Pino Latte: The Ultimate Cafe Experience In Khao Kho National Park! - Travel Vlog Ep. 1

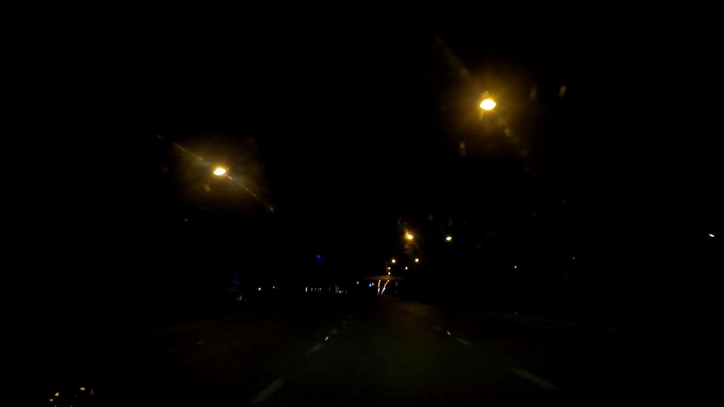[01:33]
and you will see there is no any cars or any people walking on the roads, and it's very empty. It's like a ghost town.